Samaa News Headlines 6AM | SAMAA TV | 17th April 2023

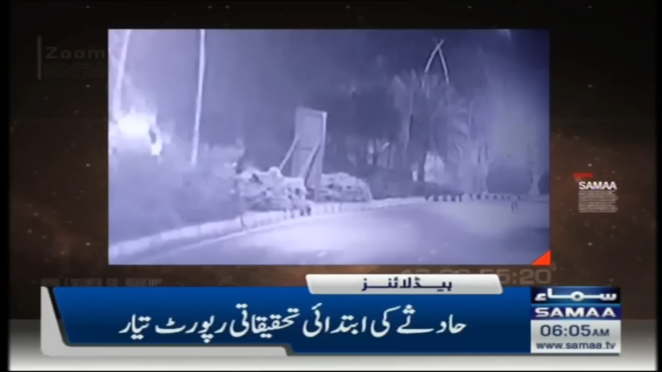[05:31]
اور ٹکر مارنے والی گاڑی کی 110 کلومیٹر فی گھنٹہ تھی ٹکر مارنے والی گاڑی کا ڈرائور اور دو روزہ جسمانی ریوانٹ پر پولیس کے حوالے